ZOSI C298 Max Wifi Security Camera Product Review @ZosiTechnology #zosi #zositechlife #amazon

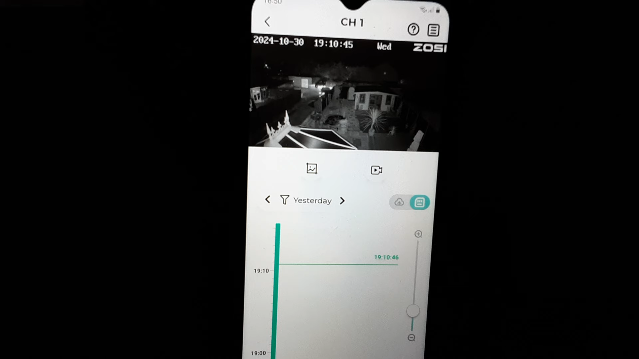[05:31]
Clearly shows us getting home. I'll just pause that for a short second. Can you get reverse? No. He's got to open the gates first.
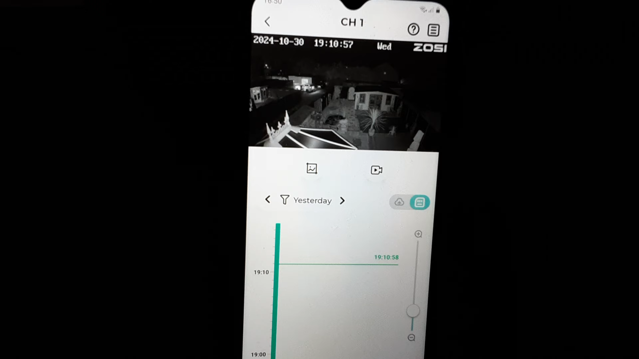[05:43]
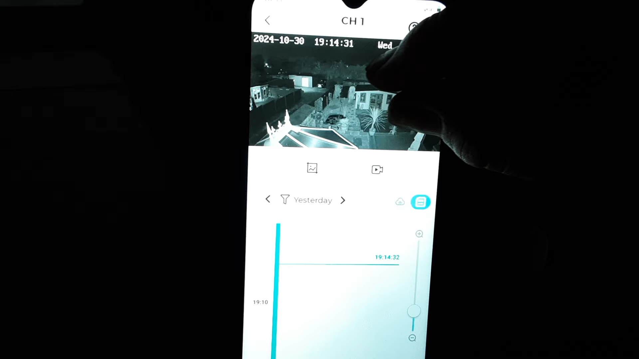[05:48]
You can actually open it up there.
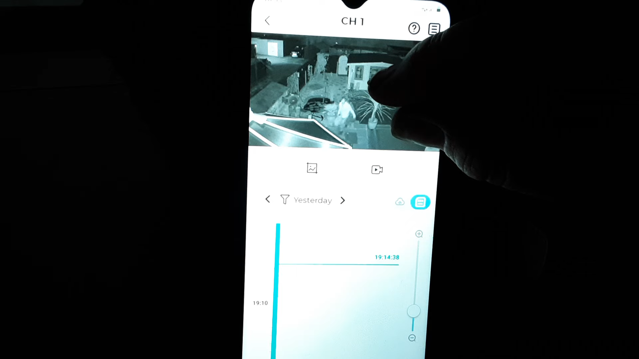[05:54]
See a dodgy looking person. Bringing the shopping in.
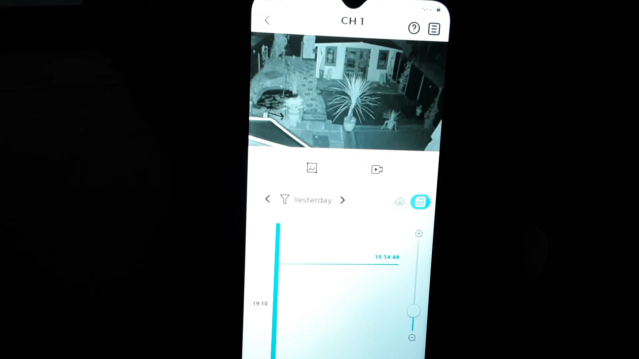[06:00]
And if you're really unsure about him.
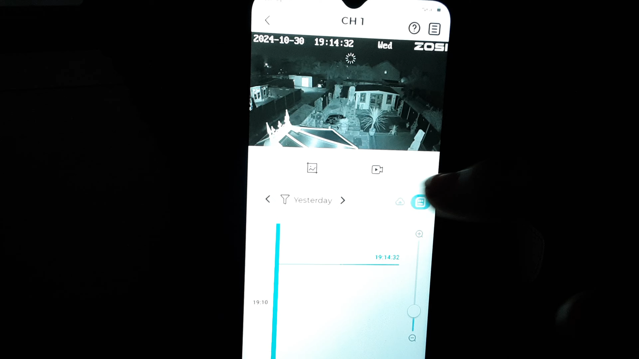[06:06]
Let's record that chap. He looks a bit dodgy. You can always do that when you're on live. Or record what is already recorded on the CD card. So easy to use and settle. I even was able to do it.
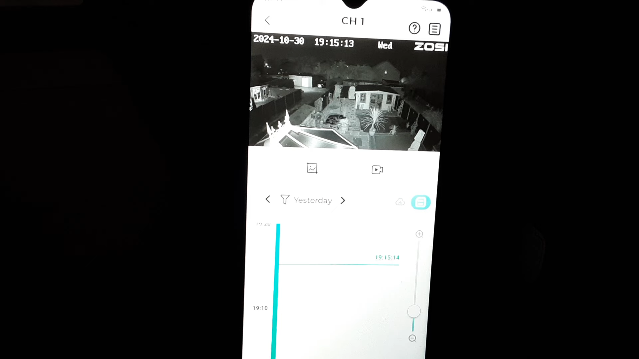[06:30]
I've got night vision on my tablet. If you're either clicking in the background.
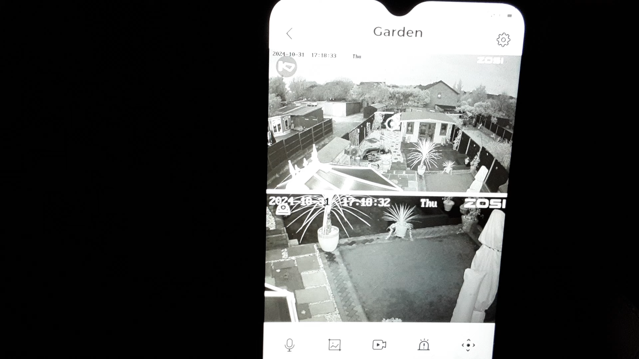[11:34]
I think you'd agree. That. If you was watching it live. You would be able to. Keep an eye on your back garden. Like I said. It's just a little bit brighter on the screen. But. You won't be disappointed with the picture quality. That's on my phone. No doubt. You can put it on your computer. Tablet. Etc. But I record with my tablet. And only a pause and record. So.
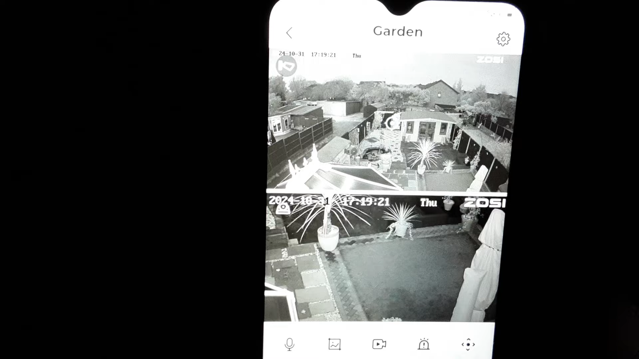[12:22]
And if the link isn't in your country. Then why not just search for it. You won't be disappointed. I've had this running now for about a week or two. And I'm very happy. Who's that good looking chap?
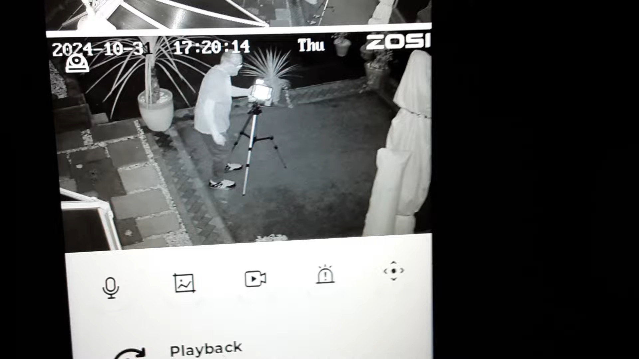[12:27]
But it's literally. Pitch black out here.